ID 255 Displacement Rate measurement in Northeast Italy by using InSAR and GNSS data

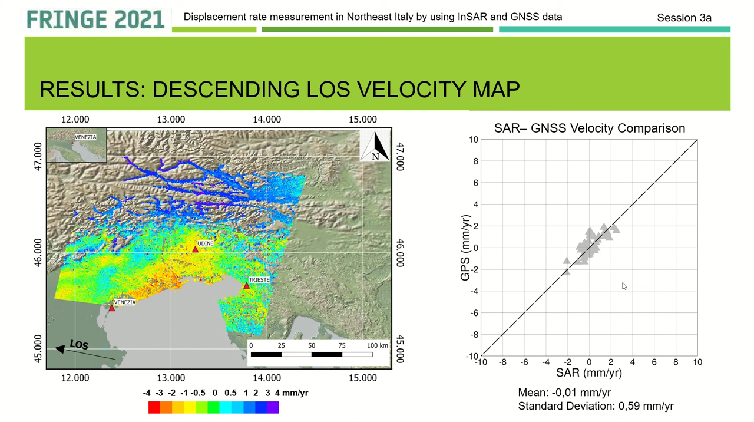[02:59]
comparison between the sar and genesis velocity as you can see a general good agreement and on the left the map showing the displacement in line of sight here we have the first result here we have the first result after the decomposition a map in east-west